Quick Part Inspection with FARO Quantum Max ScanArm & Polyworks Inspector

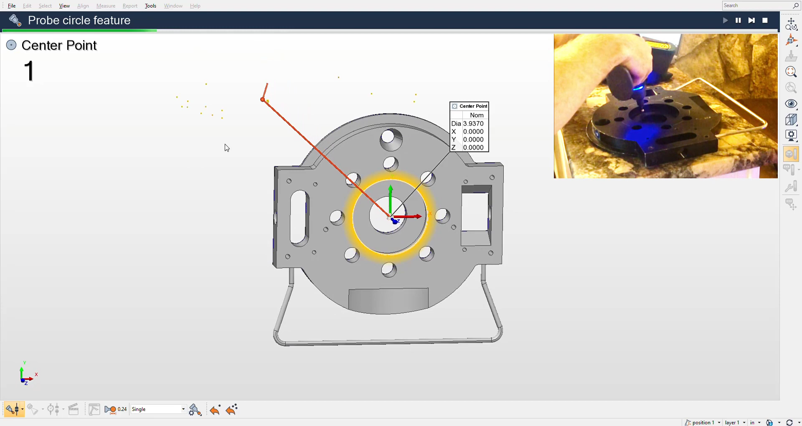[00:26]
because we have the CAD model for this, so we are aligning the arm to it.
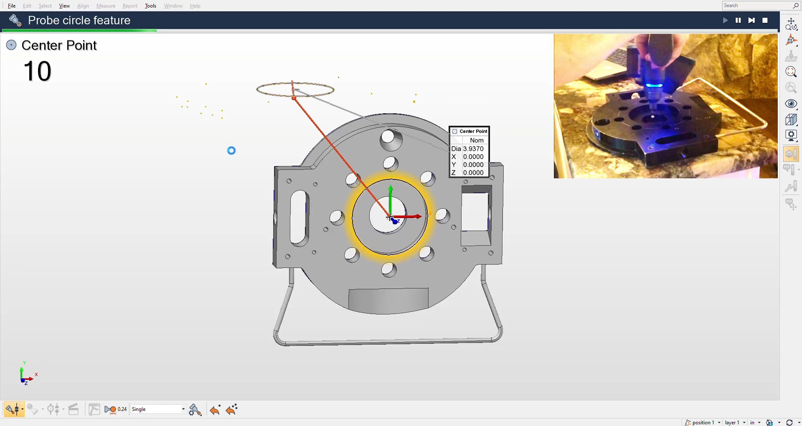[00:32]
Now I'm grabbing that center location, and I'm prompted by Polyworks to do each one of these steps in the autoplay sequence.
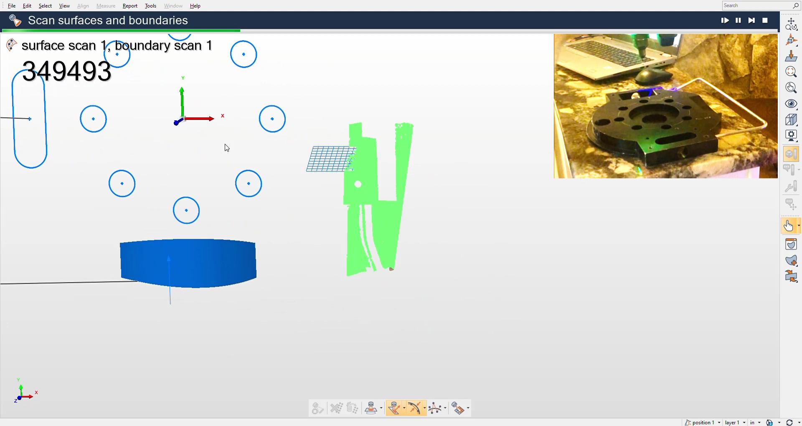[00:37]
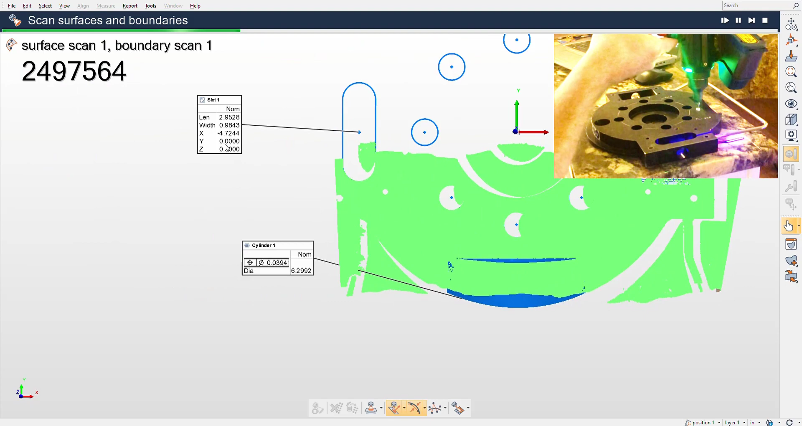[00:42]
And it's asking me to scan so I can hit these features that are outlined in blue.
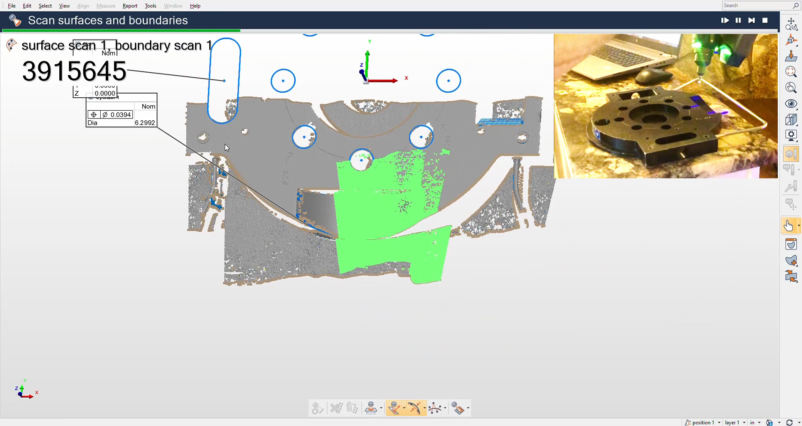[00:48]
The scanned areas that light up blue, Polyworks is letting me know that it's not too confident in that data.
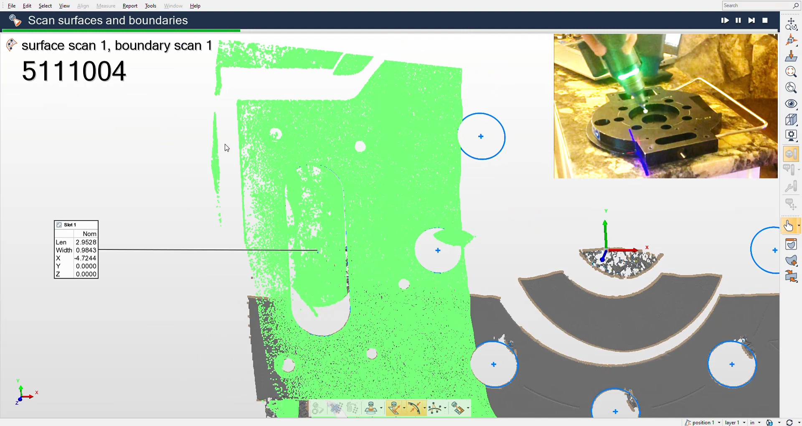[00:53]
There's something up with the normals.
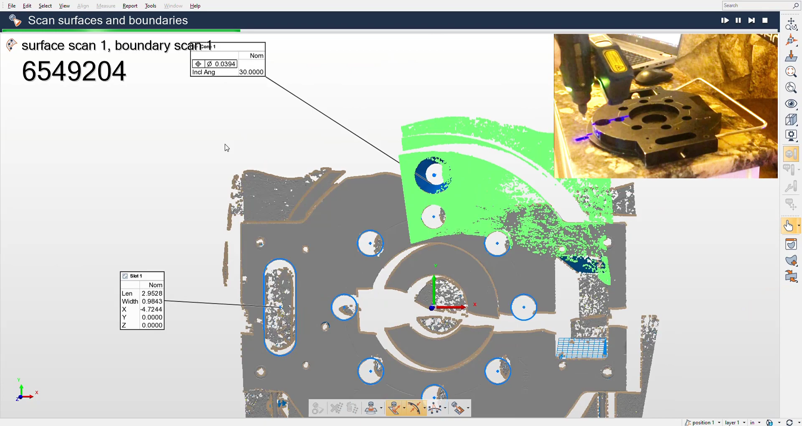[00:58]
So you might want to go back and hit that again. Like that cone, kind of top center of the part there, it's lit up pretty blue.
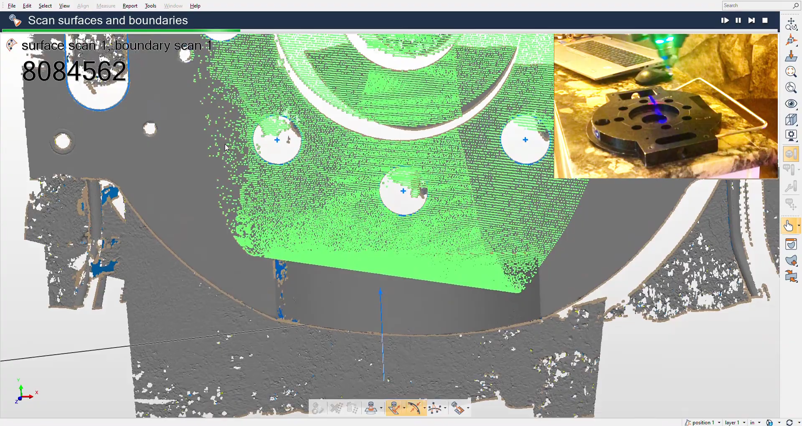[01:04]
It's saying, hey, we don't have quite enough to extract that information, so you should cover that.
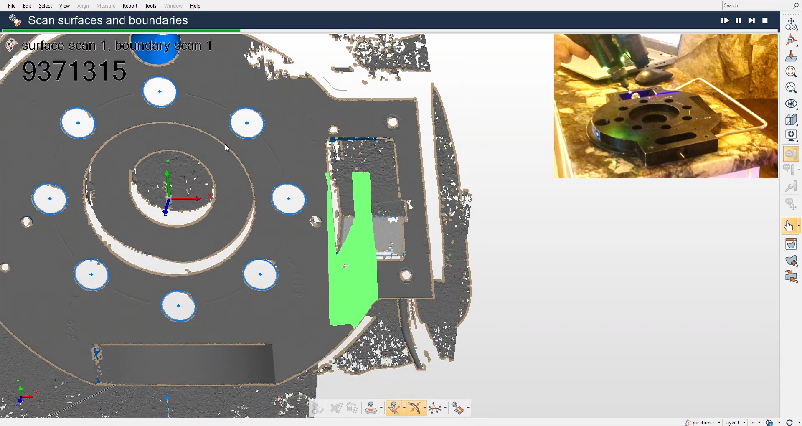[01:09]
Which I will do here in a second. I'm kind of focusing on this radius here, because in my file I pull out a radius gauge
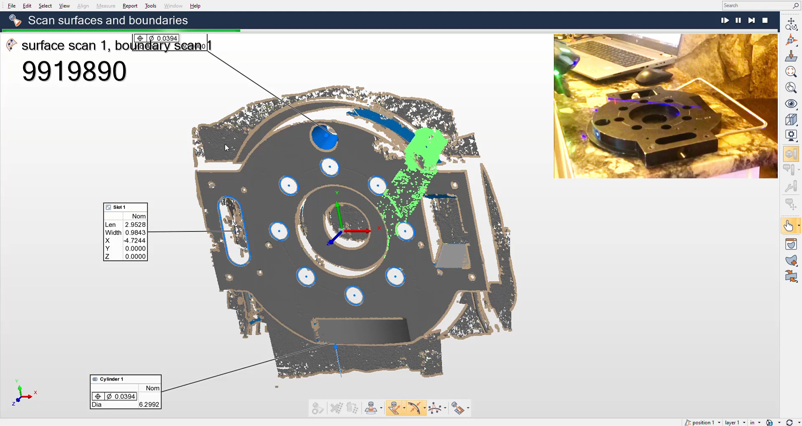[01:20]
and use that. So I want to get a good radius in that area.
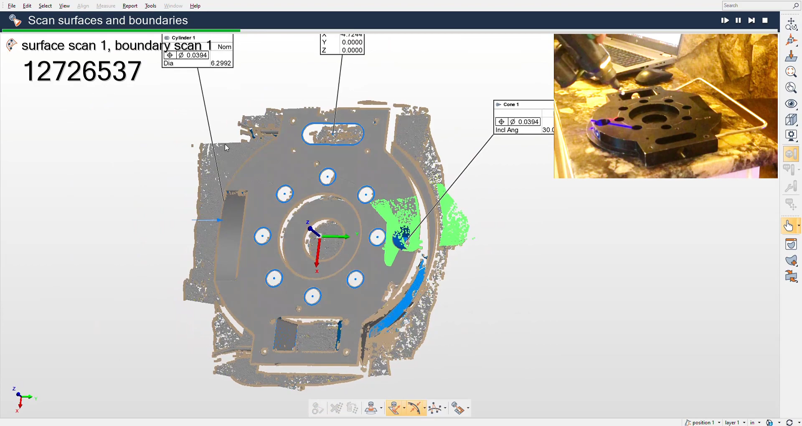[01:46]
I'm going to hit this cone from a couple different angles here. Polyworks is showing me a blue area there, so it needs more data to extract.
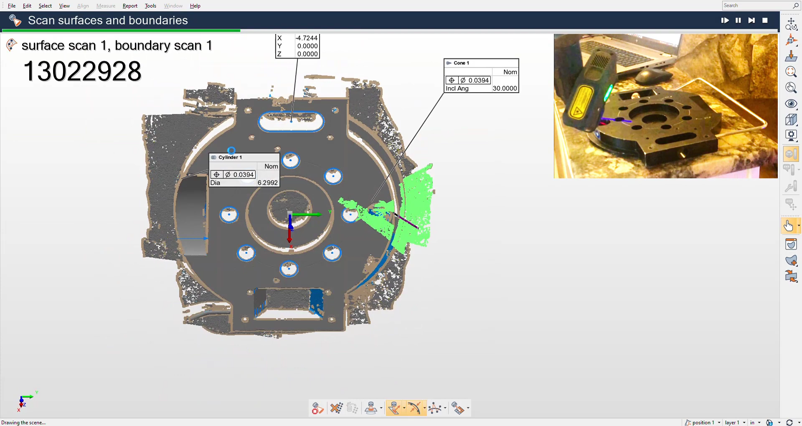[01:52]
Then the final step will just be to hold the red button on the ferro arm, which tells my sequence that I'm done.
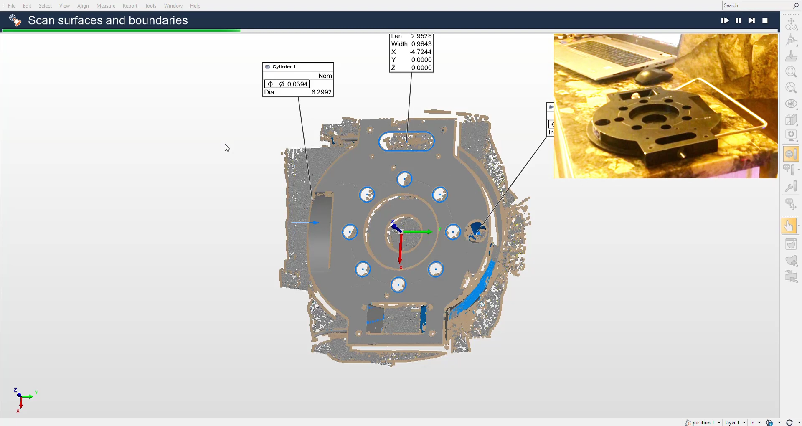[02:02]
I'm going to go ahead and stow the arm here.